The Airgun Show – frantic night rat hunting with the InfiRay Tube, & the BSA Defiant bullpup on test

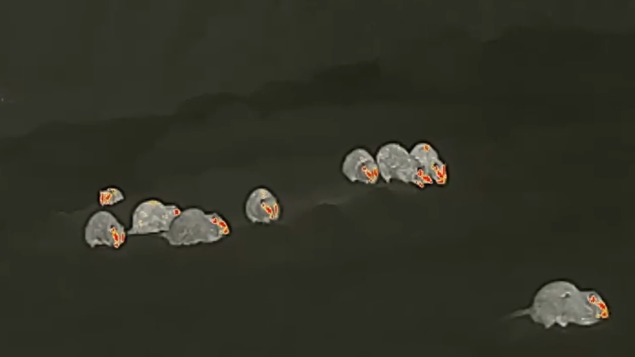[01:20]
At one point, I think I probably had about 20 in the spotter at a single time,
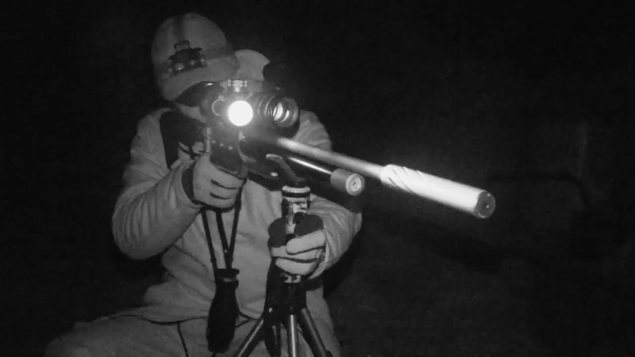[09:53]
Three from the same spot in pretty quick succession there,
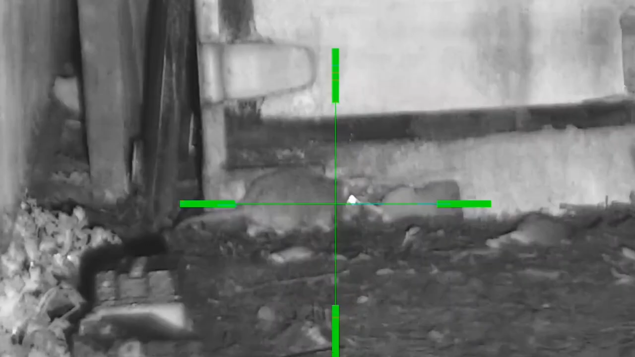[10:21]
and it looked like the last one was actually lapping away at the blood from one of the previous kills.
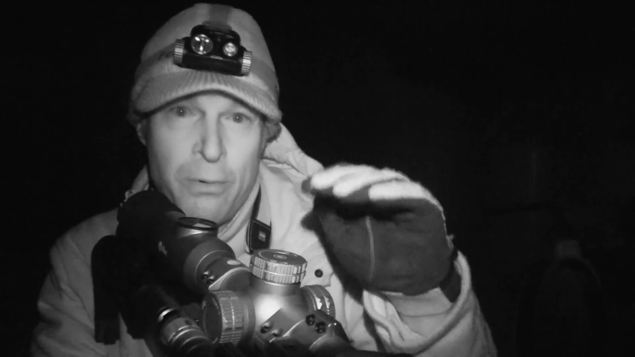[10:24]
Now there are still plenty of rats on the move, so I'm not going to waste too much time talking now.
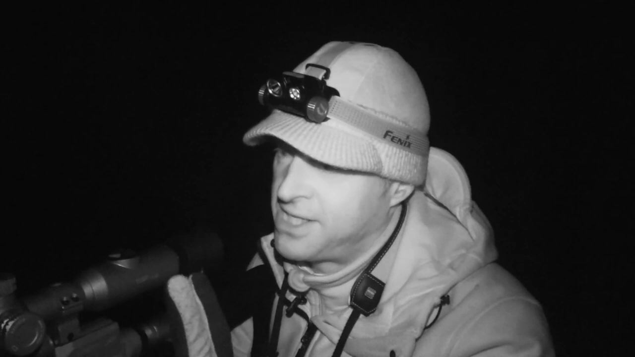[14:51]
One thing I've got to say, actually, is my first night on the rats with this version of the InfiRay Tube, and it's performed brilliantly with the Brocock. It's been a really good combo. And also, up until the tail end of the session, I wasn't even needing to use the spotter because, quite frankly, there have just been so many rats on the move. I've got a lot of rats to get picked up now and dispose of in the slurry pit, but once I've done that, I may just settle in on another spot and give that another hour.